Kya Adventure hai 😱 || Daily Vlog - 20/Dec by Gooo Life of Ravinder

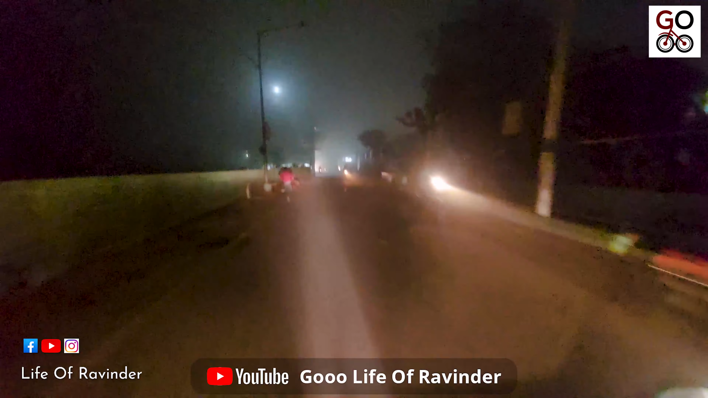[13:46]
बिलकुल बुद्धे नाले के पास हम घूम रहे हैं तो जैसे अब देख पा रहे हैं भाई भाई करू हात